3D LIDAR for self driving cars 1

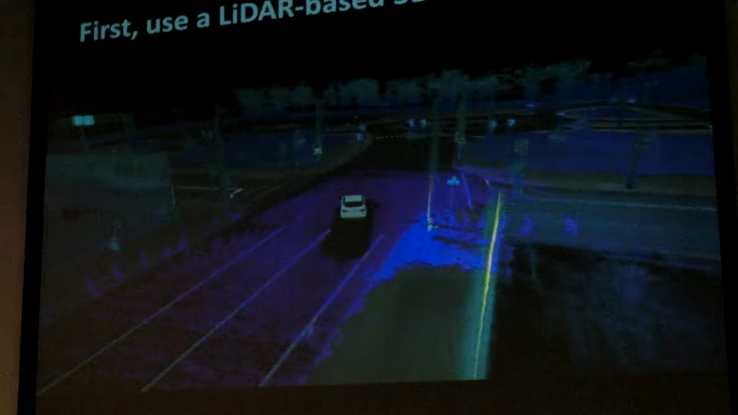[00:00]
On the Ford Web site, this is a test site where they put up codes and they can drive this during the winter. The green data, green-blue data here is all pre-recorded, pre-mapped, so they're by the same type of sensor, so it's typically collected from car height. And we have the first eye view here of the data, but it wasn't collected at that height. And then this purple-bluish data
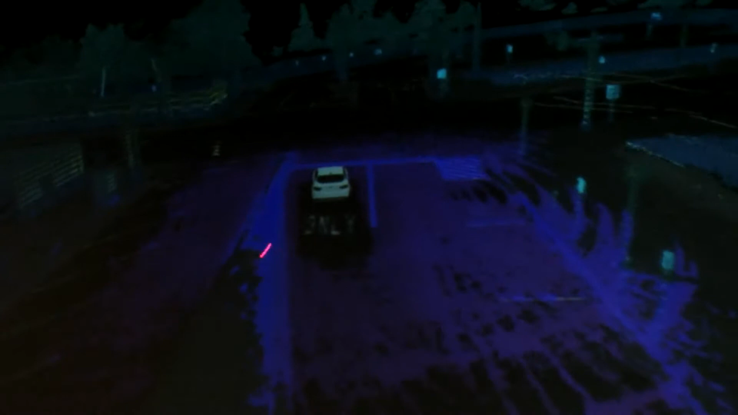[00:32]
is the real-time data overlaid on the pre-collected data, and so it's fairly easy, well,
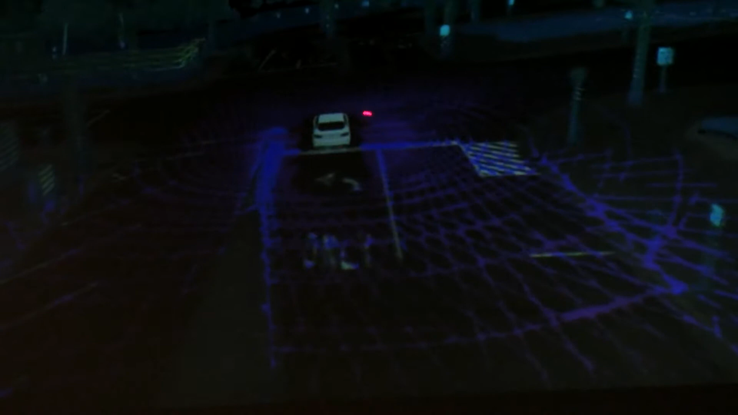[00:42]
easier to sort of register this real-time data with respect to the pre-collected data. And then here you see, for example, pedestrian crossing the street, so then when the car sort of moves out of the range, you don't see that anymore.
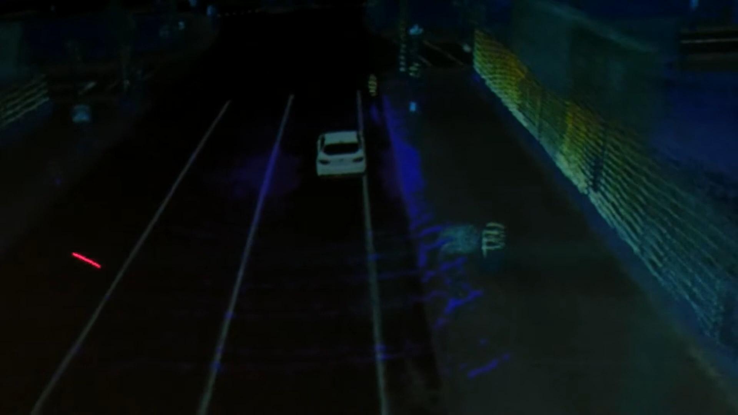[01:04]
you see all those lines that I talked about earlier. And then when the car moves, you see that it fills in these gaps in between. So here, I don't know how many frames the data has lagged, but obviously it shows here the last maybe 10,